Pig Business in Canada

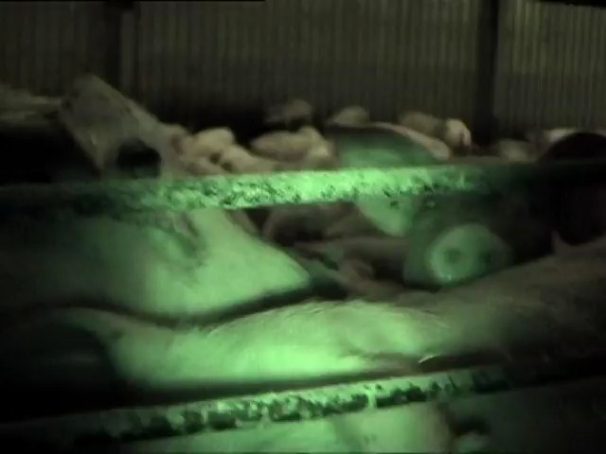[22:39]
Later in the same year, another team from Compassion in World Farming managed to get inside one of Smithfield's farms at the village of Wiskowice.
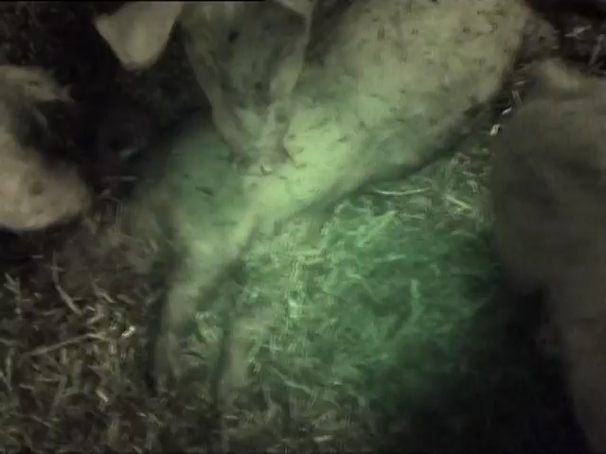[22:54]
Some really lame ones in there as well. I asked Smithfield about these pictures,